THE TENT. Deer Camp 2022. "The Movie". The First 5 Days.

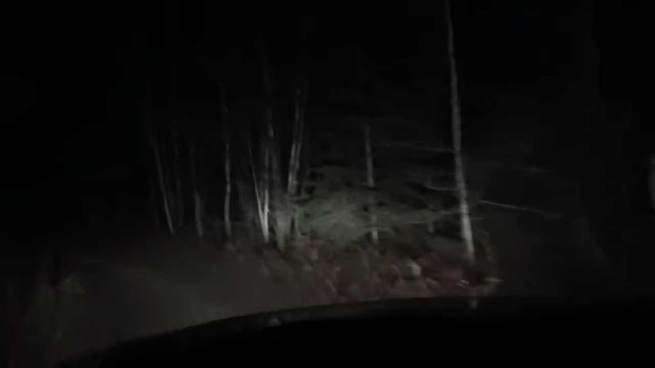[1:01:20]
Zach is behind me, and he goes in right here, just on the other side of that pine tree.